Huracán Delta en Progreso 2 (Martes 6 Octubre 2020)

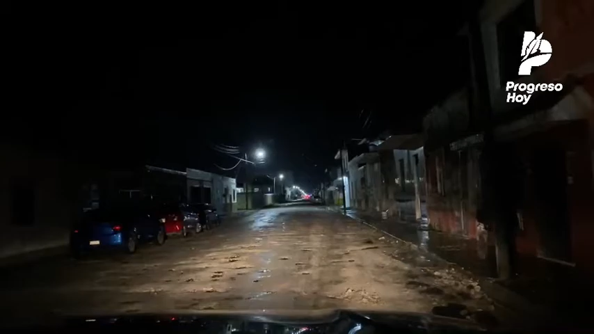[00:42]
Buenas noches Buenas noches Estimados amigos y lectores de Progresoy.com El periódico del puerto Pues salimos nuevamente A dar un recorrido Aquí por Por el puerto de progreso Esta noche Pues en vísperas de la llegada Del huracán Delta
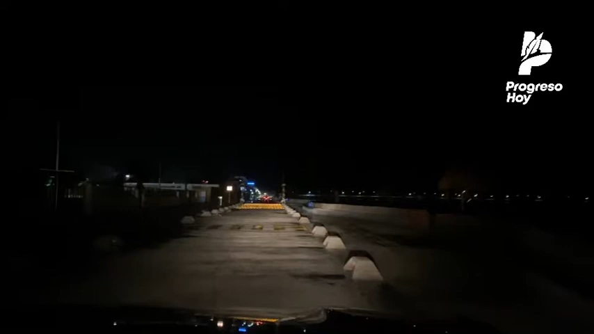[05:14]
Este Pasó la lluvia Hace unos momentos Y Así se encuentra El malecón De progreso En estos momentos
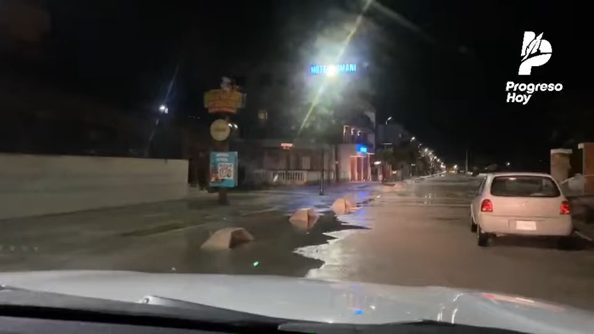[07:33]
canalizamos En cuanto a Calles Con problemas Que igual El ayuntamiento Rápidamente Focalizó
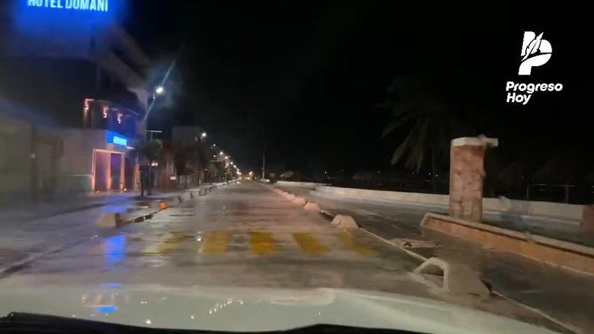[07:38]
Y atendió Pero desgraciadamente Son muchas Las calles Que están Pues Llenas de agua Eso Que ni que Aquí podemos Observar Ya varios Hoteles Establecimientos Aquí vamos A hacer Una pequeña Toma Para que vean El hotel El hotel Domani El hotel Domani Que se
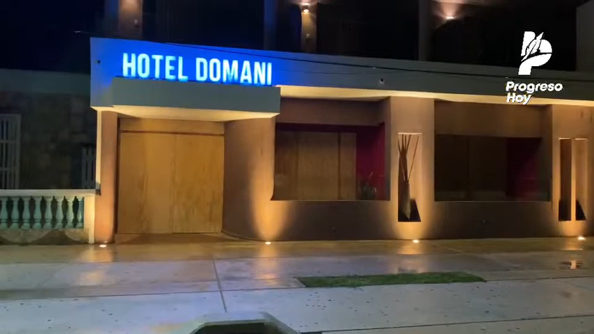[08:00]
encuentra Aquí en la avenida El malecón Ya tomó Sus previsiones Al menos En la parte Inferior Lo que viene Siendo la planta Baja Ya colocaron Paños de triplay Para proteger Sus puertas Y sus ventanas De cristal Esto Como les informamos En
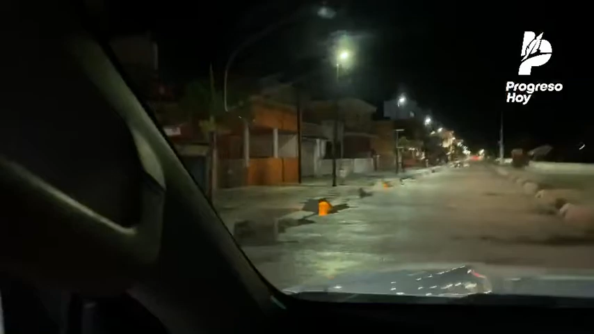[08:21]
el transcurso De la tarde Pues Fue algo Que Transmitimos En vivo También La gente La gente Este Los trabajadores Estuvieron aquí Esta tarde Tapizando Sus ventanas Hay locales Como este Que pues No han tomado Esa previsión Hasta ahorita No tienen Ninguna madera Ni nada Están Están las banderas Aquí Por ejemplo Este restaurante Craftster También
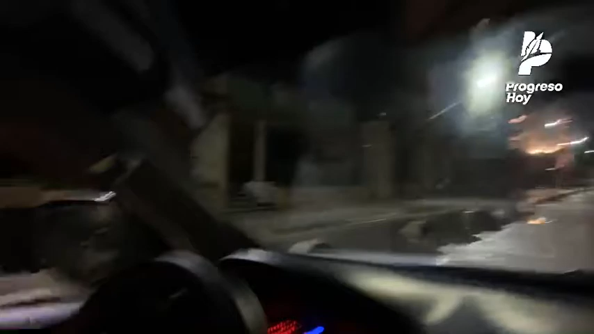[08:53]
Craftster Ya igual Realizó Ya tapizó Sus Sus ventanas
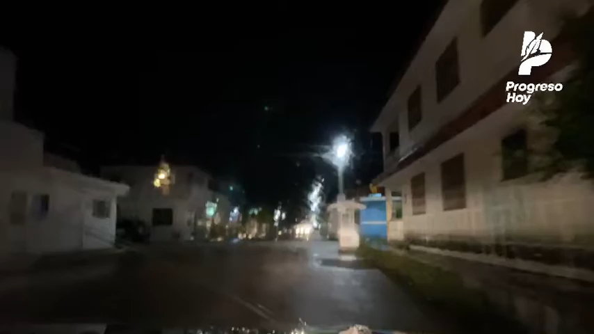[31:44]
Muy bien. Pues. Seguimos el recorrido. Estamos aquí por la zona del parque Morelos. Definitivamente. Pues. Hay muchas. Hay muchas calles.
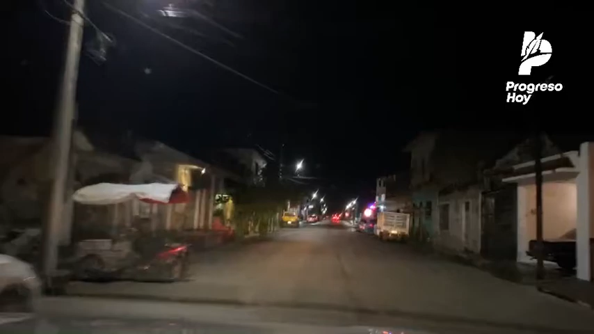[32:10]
Muchas calles que se encuentran inundadas. Les recordamos a todos. Que pues. Tomen sus previsiones.
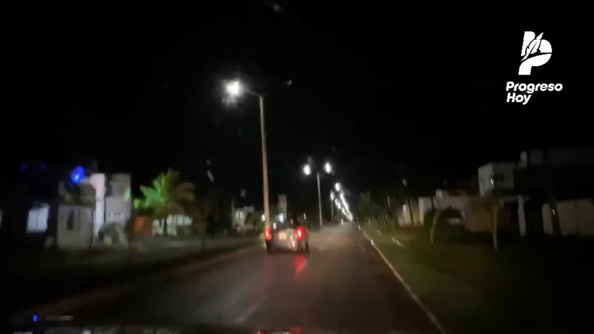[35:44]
Está. Al pendiente. Ahí están los elementos. Ahí. Nos dirigimos aquí. A la zona de Yucalpetén. Hacer una pasada. Muy rápida. Para que ustedes. Puedan. Observar. Cómo está. Esta zona del puerto.
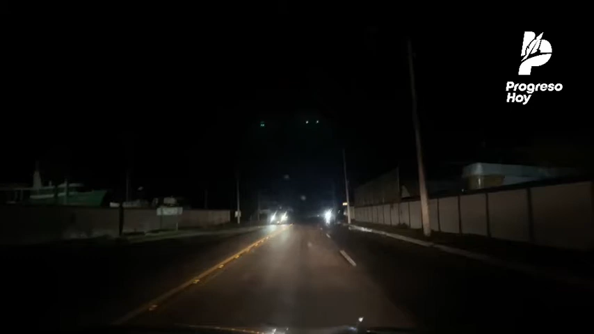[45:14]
Todavía hay circulación De vehículos por aquí Hay algo de actividad Y pues les reiteramos ya el tema Que nos reportaron del parque No sé si por allá hay alguna otra solicitud Alguna queja ciudadana
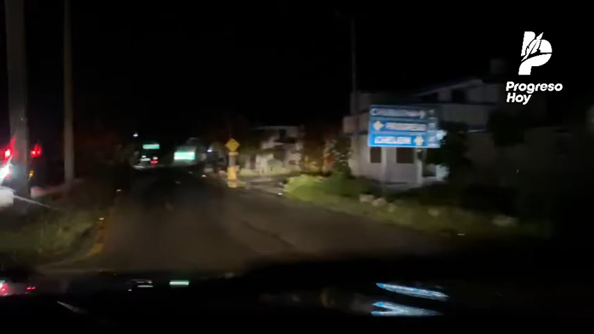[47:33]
Por aquí hay una Ambulancia De traslado O es Es la Creo Roja Mexicana
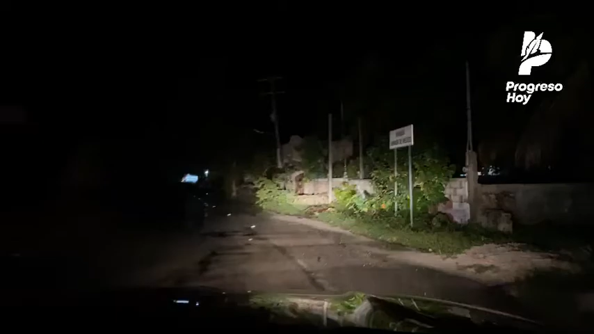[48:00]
Muy bien Estamos aquí En la Glorieta de Chelem Muy bien Pues ya vamos de regreso Ya vamos de regreso Es Un recorrido breve Que realizamos Esperamos que no se ponga
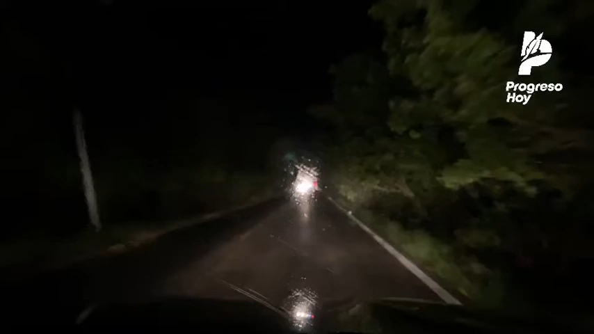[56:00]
Pero no, tal vez no les vamos a poder compartir la foto ahorita, pero, no, debe aparecer, pues estamos aquí en el libramiento de Yucalpetén, ya de regreso al puerto de Progresa, ya cierra,